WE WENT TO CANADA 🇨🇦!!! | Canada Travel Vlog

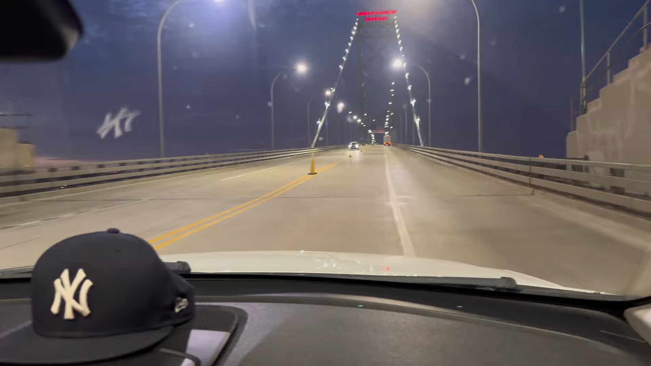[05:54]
Take it in, Caleb. Look at that. Look at that. There's Canada.
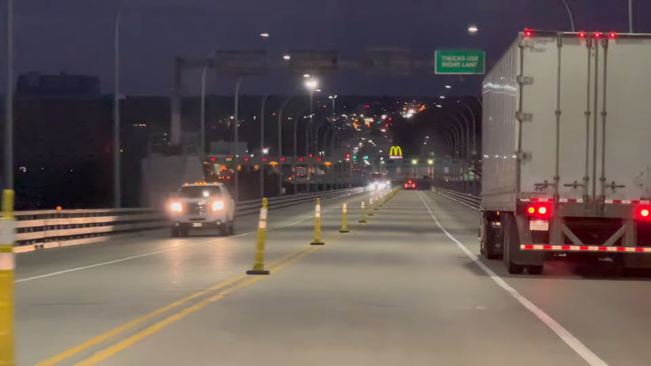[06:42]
We're in Canada. Welcome to Canada.